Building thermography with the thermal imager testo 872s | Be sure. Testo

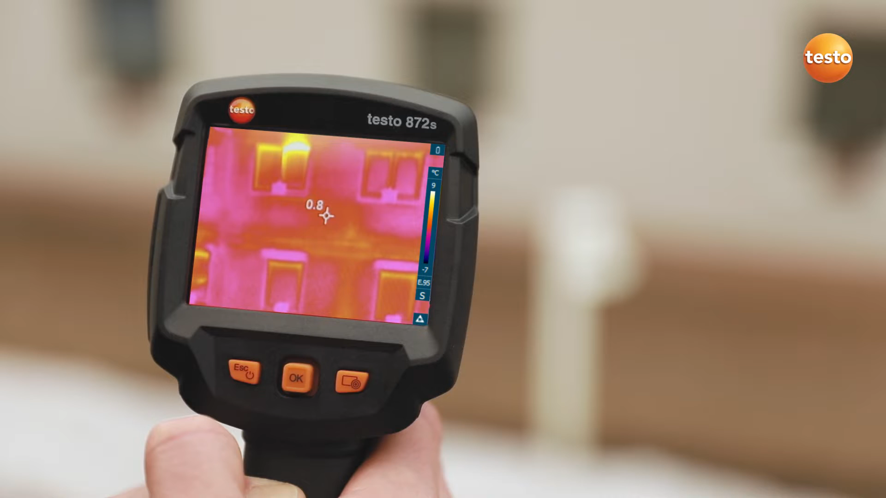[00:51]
Here's the comparison, on the left without and on the right with, Testo Scale Assist. Let's see which faults we can identify with the Testo 872S, on the facade of this building.
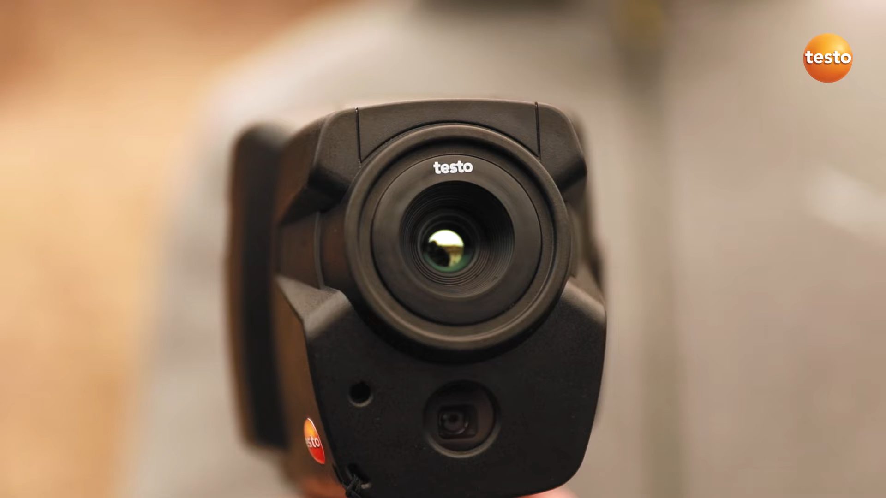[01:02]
A cold bridge along the hole of the intermediate floor. The badly insulated riser of a radiator.
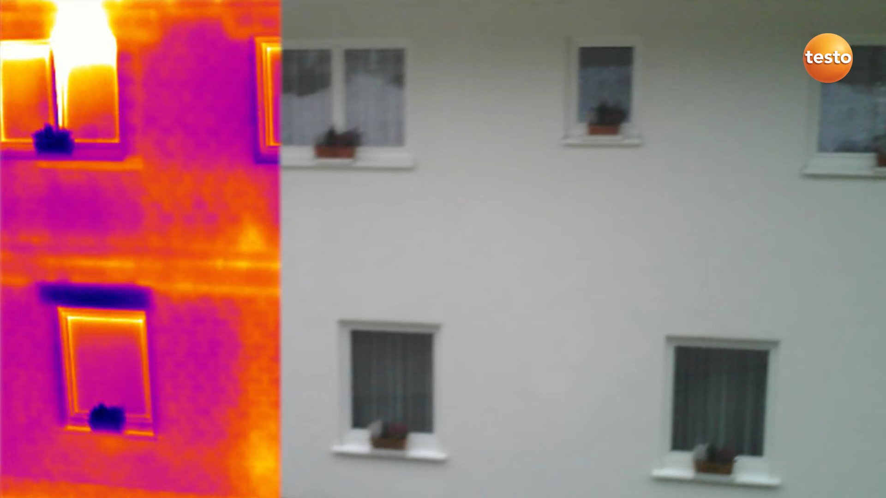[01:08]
And an unmistakable air leak at a window lintel.
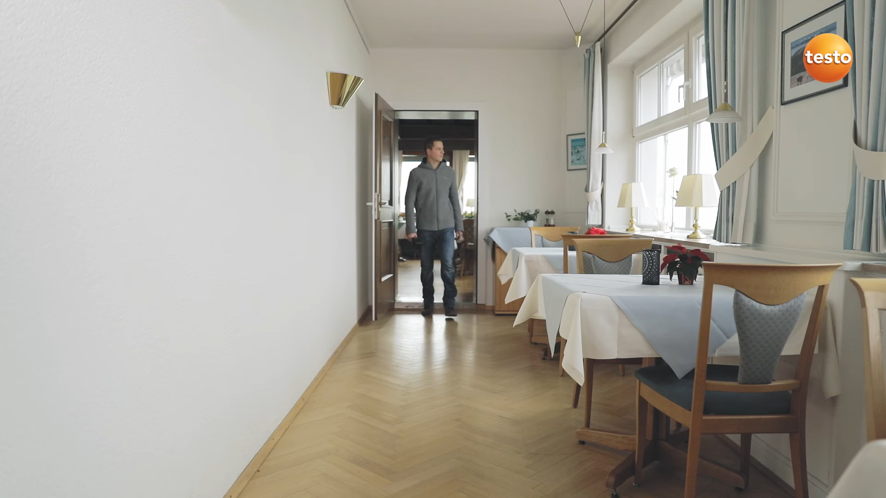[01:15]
Inside the building, the imager supports you with the detection of untight windows, doors or roller-blind casings, among other things.
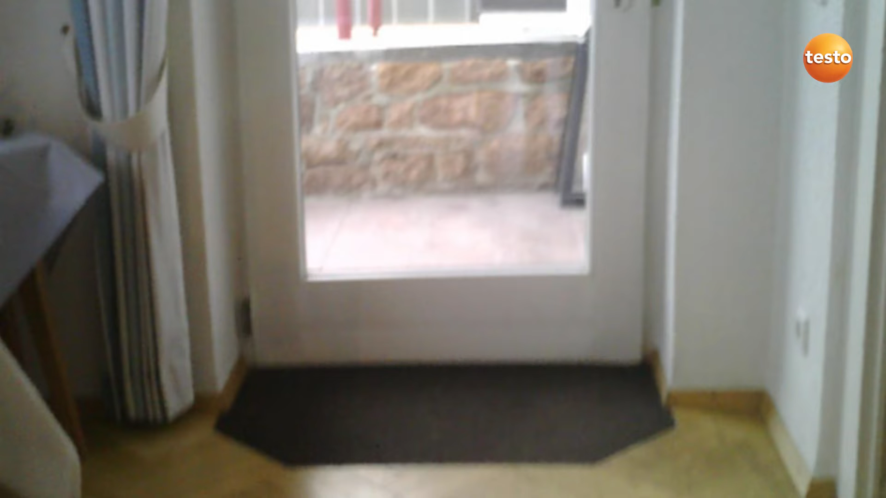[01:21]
In the case of this door, we can clearly see how the cold is creeping into the room at bottom right.
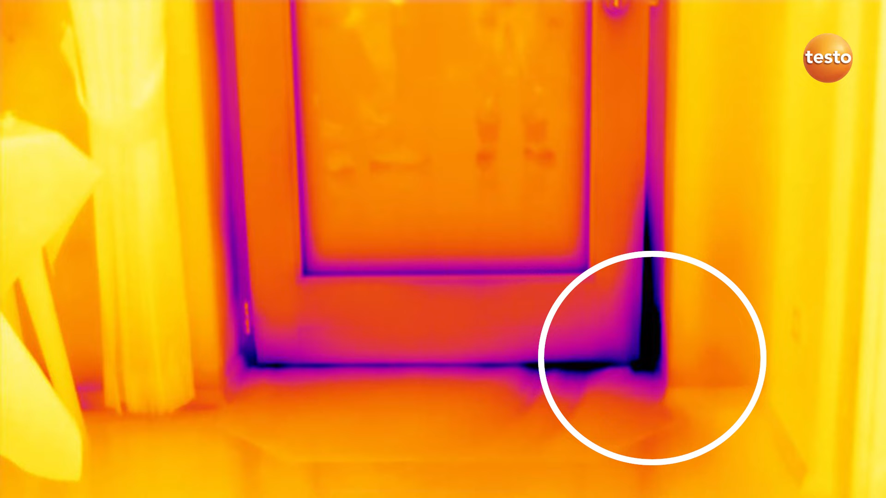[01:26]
A lack of insulation is a typical energy-related fault.
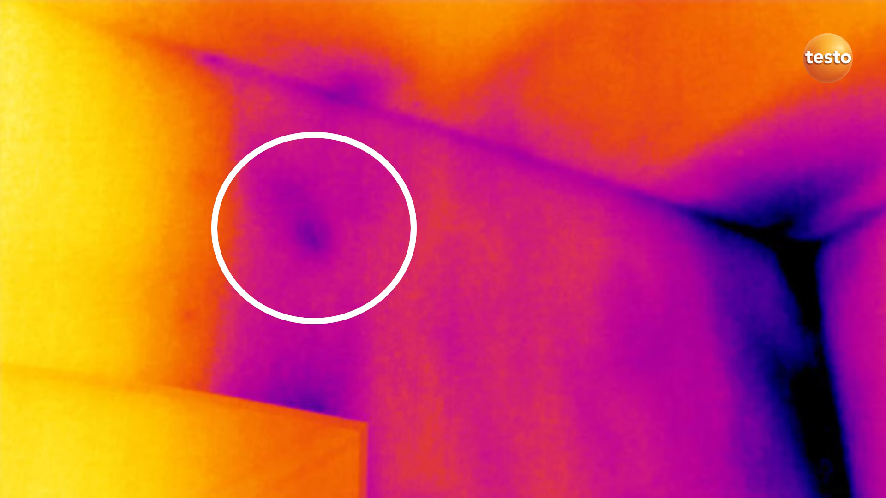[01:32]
As you can clearly see here, the Testo 872S also allows you to see at a glance whether the underfloor heating is still working correctly.
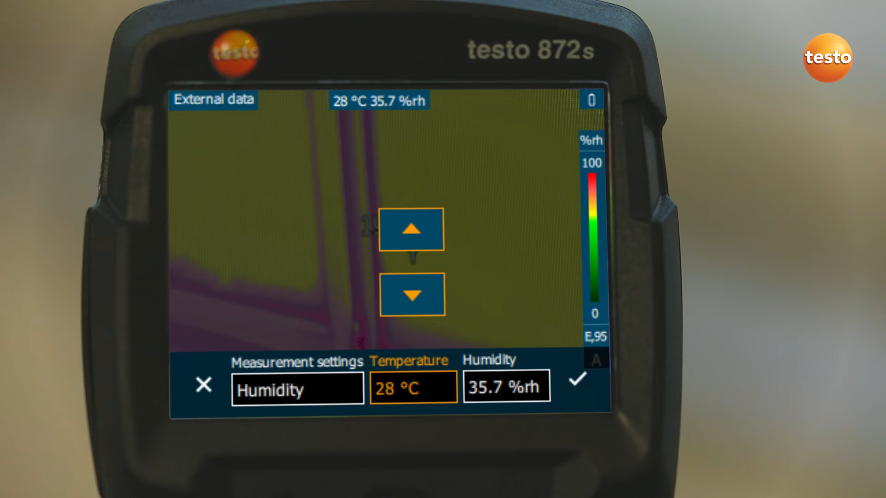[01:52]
In combination with the thermal imager's special humidity palette, this enables you to identify mold risk really easily, based on the traffic light principle. Here, the traffic light is red. That means acute mold risk for this measurement object.
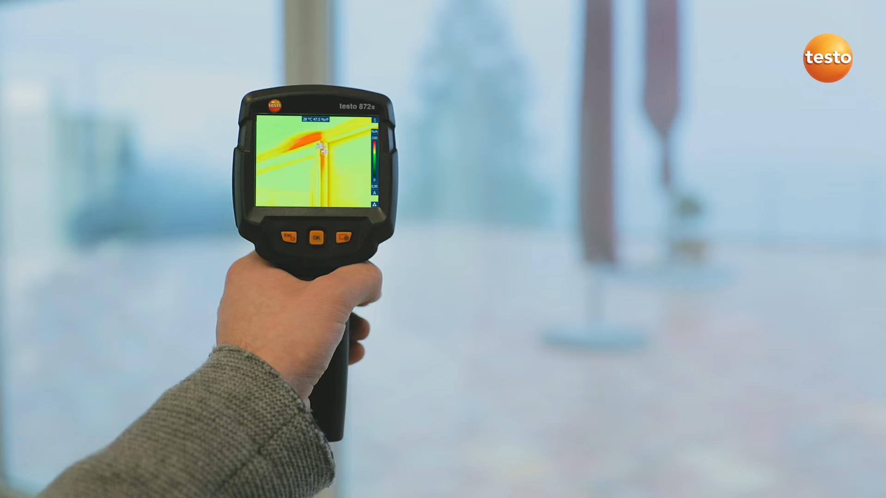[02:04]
Incidentally, Testo 872S, also transmits the measurement values live,
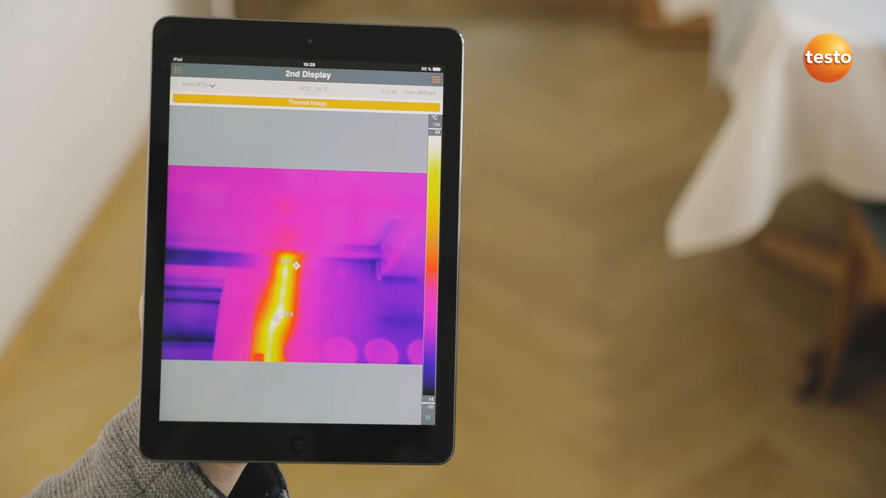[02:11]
to the Testo thermography app on your smartphone or tablet, ideal when you're on-site and need a second display.
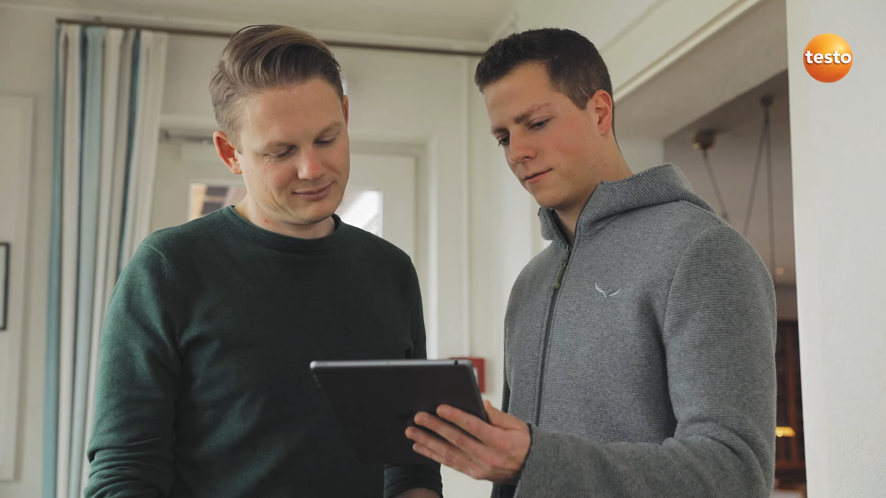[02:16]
To demonstrate something to the customer for example. In addition to this, the app allows you to control your imager remotely,
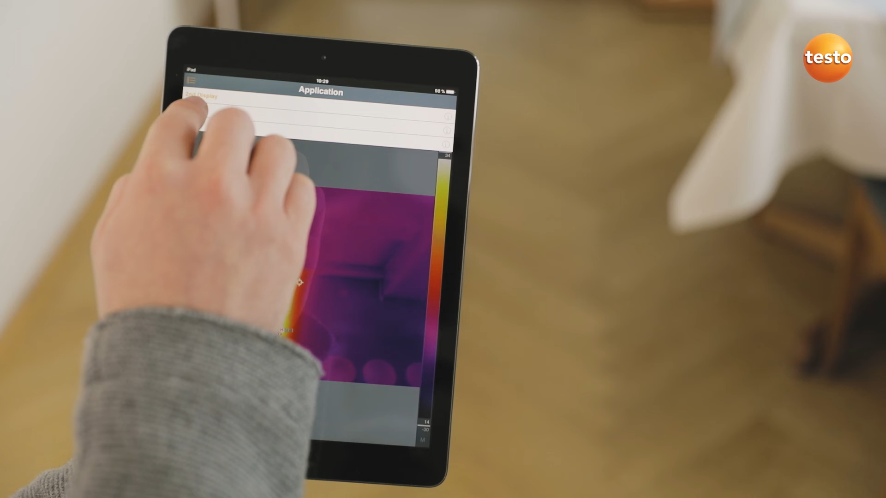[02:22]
activate Testo super-resolution for more detailed thermal images with four times more measurement values, and to create and send reports.
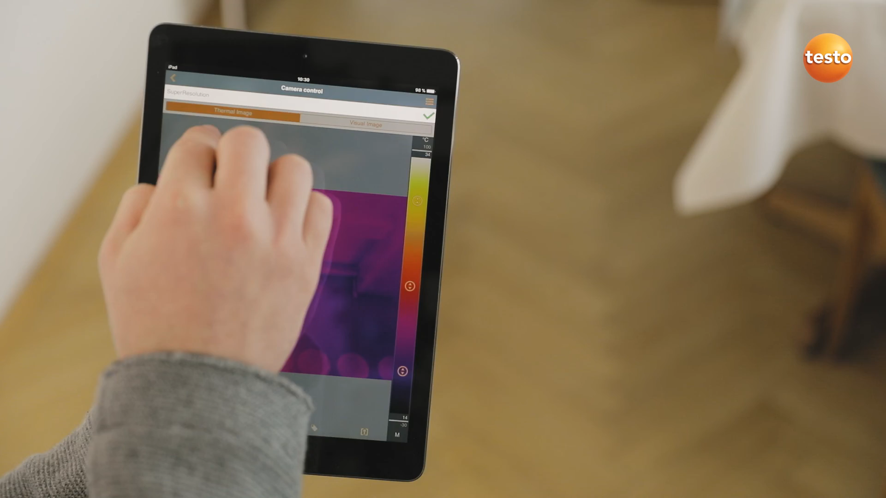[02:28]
Of course the imager also supports you in inspecting a building's air conditioning plants,